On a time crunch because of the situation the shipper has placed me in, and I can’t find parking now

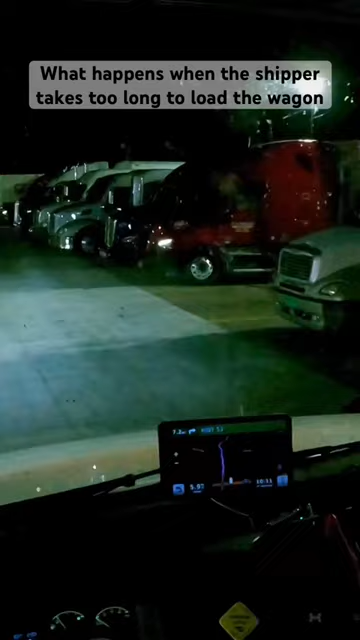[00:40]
you think you think you see a gap and there's really no gap at all actually right here ah bobtail i knew it nice trucks and uh looks like a full parking lot you